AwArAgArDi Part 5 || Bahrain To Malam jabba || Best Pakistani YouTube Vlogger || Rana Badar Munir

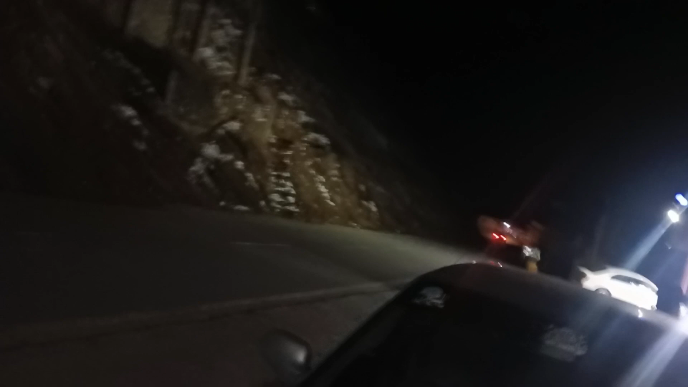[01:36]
और ये गाड़ी खड़ी की है और यहाँ पर है जी होटल और बादशाह अभी चल रही है, देखते हैं जी क्या फैसला होता है और क्या नहीं।